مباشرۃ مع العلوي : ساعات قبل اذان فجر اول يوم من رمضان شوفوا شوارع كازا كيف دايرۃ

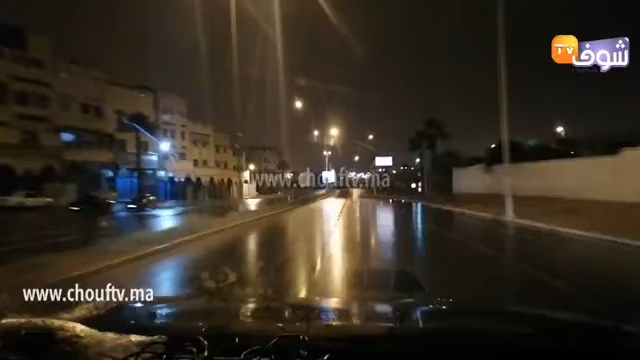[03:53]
إذن نتابع جولتنا الليلية بأهم وأكبر شوارع الدار البيضاء. نتواجد الآن بطريق ولاد زيان، الشارع الذي يعتبر من أكبر الشوارع بالدار البيضاء.